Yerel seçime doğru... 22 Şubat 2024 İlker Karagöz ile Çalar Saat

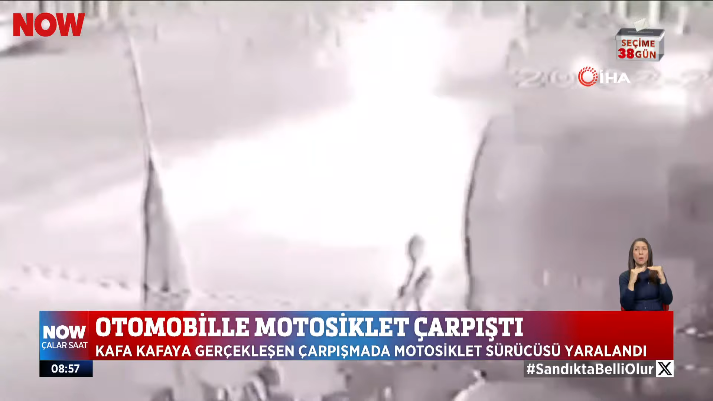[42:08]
Motosiklet sürücüsü metrelerce savruldu. Bu köşede oluyor ister istemez oluyor. Çünkü kavşakta ışık yok herhangi bir şey yok.